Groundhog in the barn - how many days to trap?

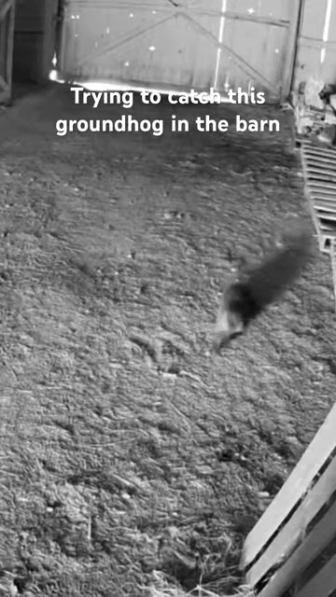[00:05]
It's been about 2 days, and the fox is searching as well.